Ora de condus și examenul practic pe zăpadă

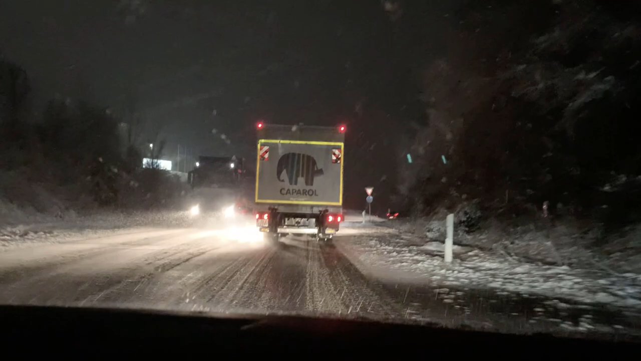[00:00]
Bine te-am găsit la ora de condus pe zăpadă. Difar ștunde bai șnei sau examenul practic pe zăpadă.
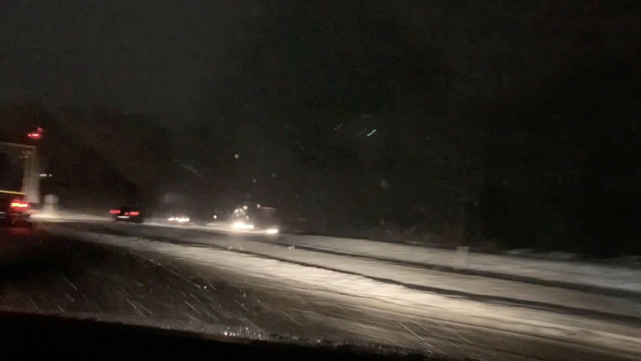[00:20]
Te rog să nu-ți faci griji, urmezi câteva sfaturi pe care eu ți le dau, pe care ți le dă și instructorul tău și chiar examinatorul.
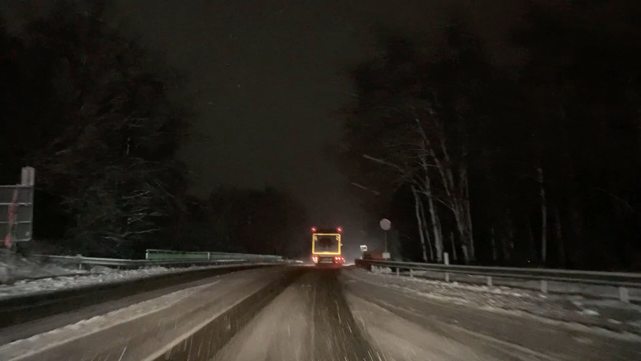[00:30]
Ai grijă, te rog, indicatoarele sunt toate acoperite de zăpadă, deci nu vei vedea la timp unde te trimite examinatorul, pentru că nici nu le poți citi. Așa, acum, după cum vezi, aprinde-te rog sau pornește din timp ștergătoarele ca să ai o vizibilitate mai bună.
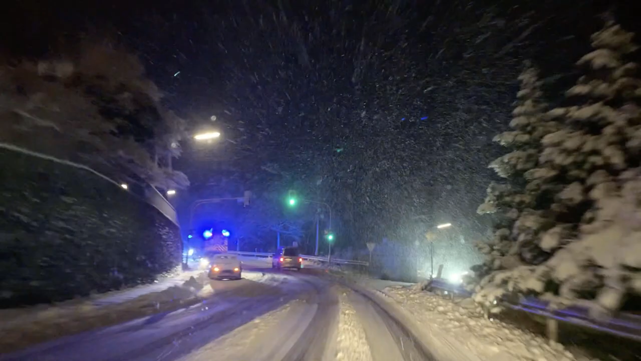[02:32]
Pornește și lampa, farul de ceață din spate.
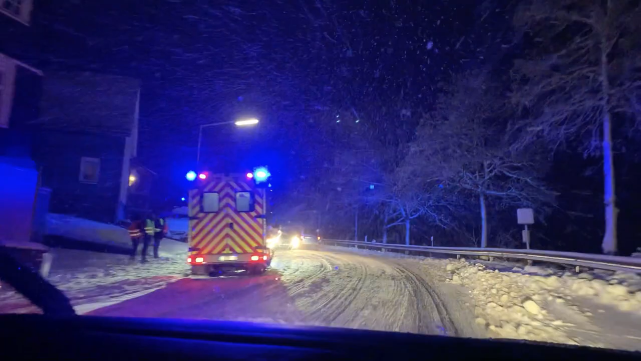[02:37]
Achtung, ein Unfall, ai grijă, este un accident pe stânga.